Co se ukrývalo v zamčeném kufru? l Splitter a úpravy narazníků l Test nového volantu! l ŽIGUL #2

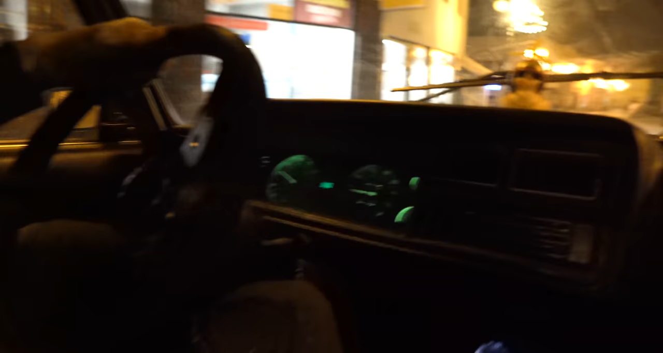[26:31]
Ještě bychom mohli opravit to Econ, to je tam, to je ukazatel tady, tam, Econ.